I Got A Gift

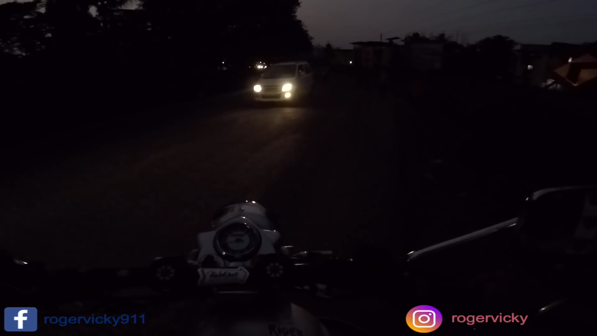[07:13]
me this review so that I don't approve them I am going to shoot there where I had my old LED I am going to shoot it so
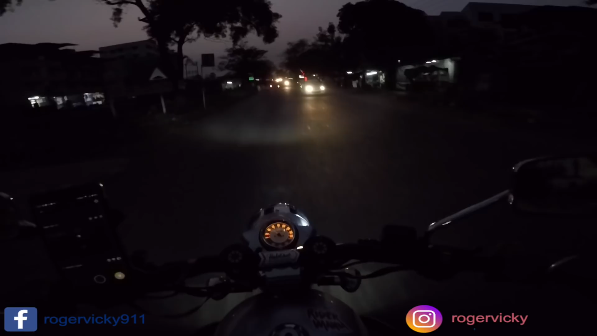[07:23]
that you will get an idea that this is the headlight how is it okay let me show you the light
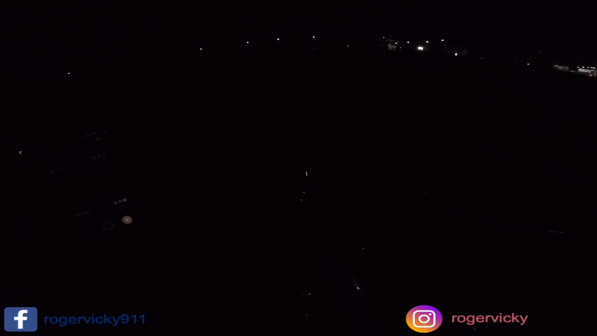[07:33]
I don't know whether my camera will do the justice or not okay this is the neutral light this is the pilot
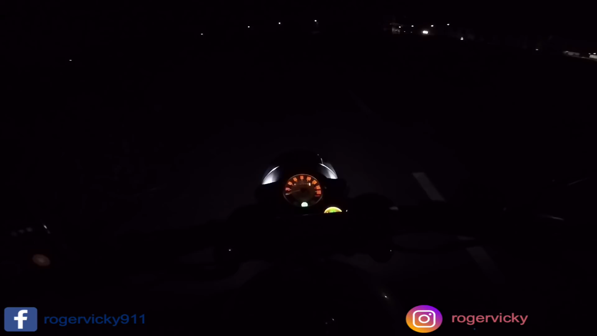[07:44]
light and this is the light see I am not going to do any kind of brightness in this video make them fair and I will allow
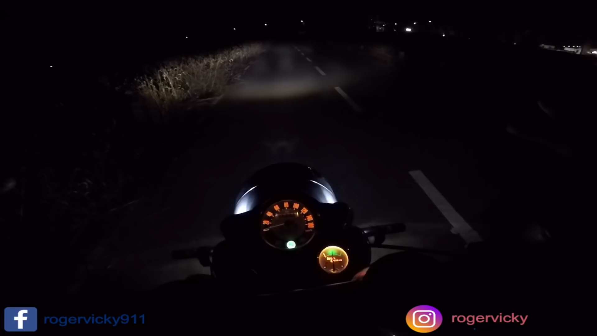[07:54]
but compared to my old LED light it looks good in the beach with the two portion and then I would also have seen a little bit in the water that I can see it very easily when I am going to go to my previous one price is $3,899 if you get the offer,